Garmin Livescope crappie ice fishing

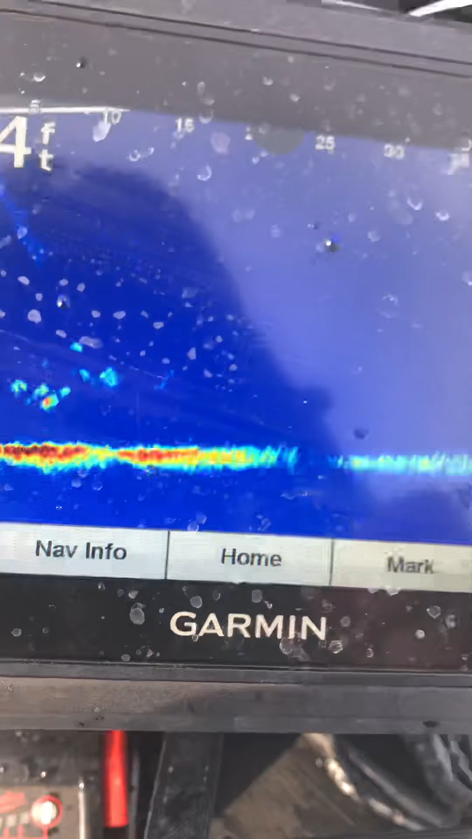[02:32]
school is to the right tons and tons oh my god there's another school that's combining with
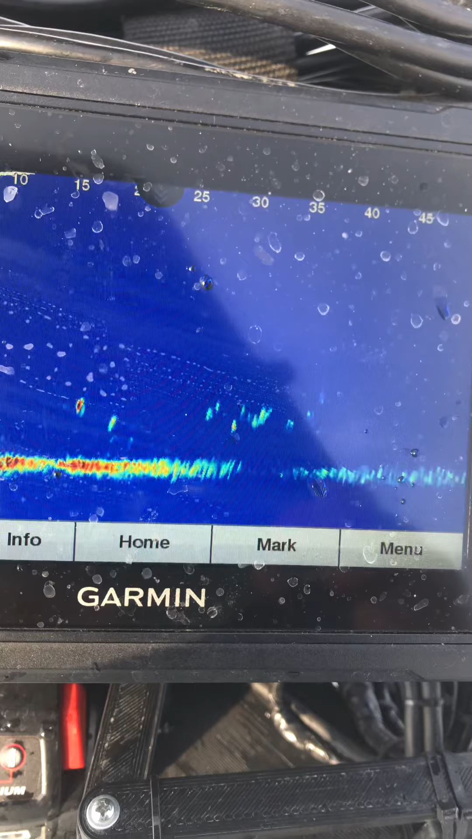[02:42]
another school that we are on these are all big crappies
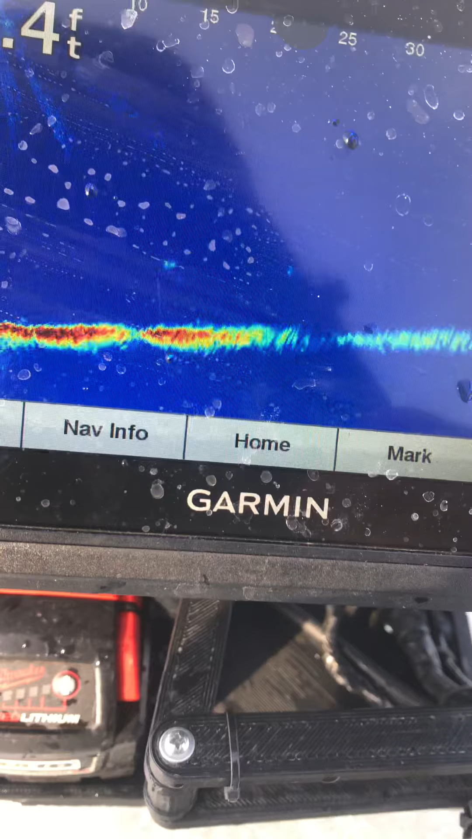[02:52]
and that's what I love
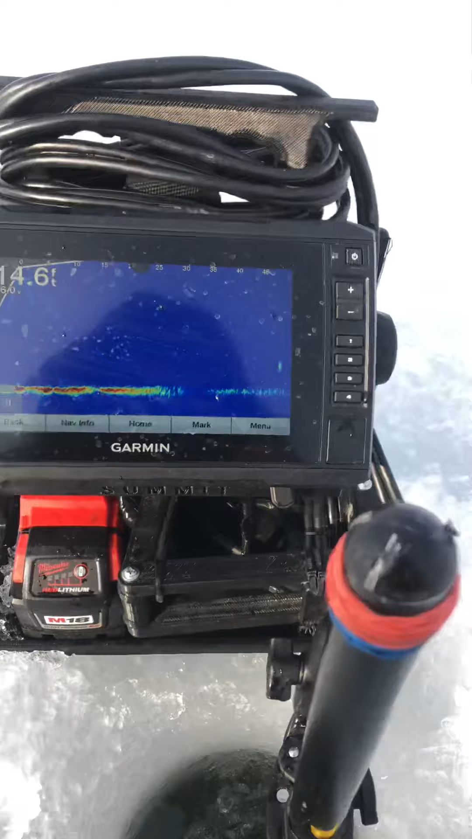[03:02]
there's probably more oh my god look at that
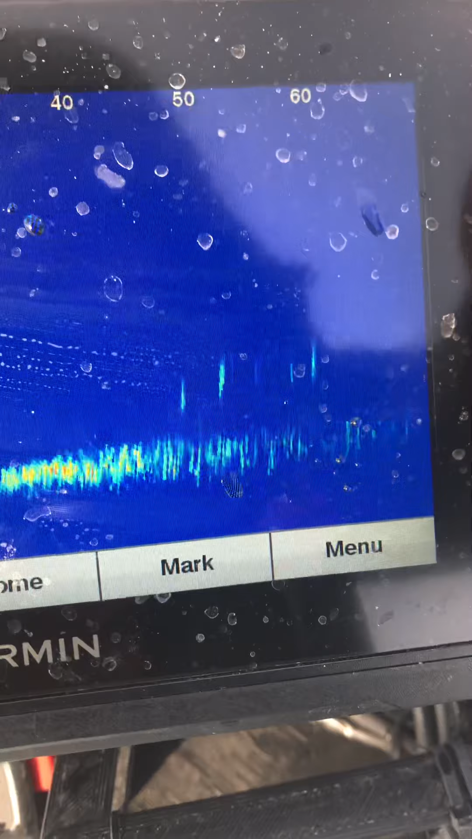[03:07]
there's 60 70 feet there's even more there's even more